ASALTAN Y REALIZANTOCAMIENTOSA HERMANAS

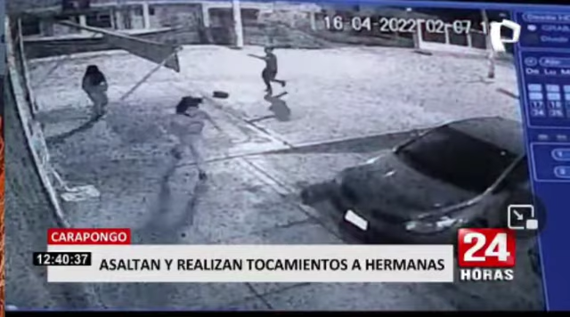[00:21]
Estar a solo metros de su casa no la libró de este brutal y cobarde ataque. Eran las 2 y 7 de la mañana del último sábado en la zona de Carapongo en el distrito de Lurigancho,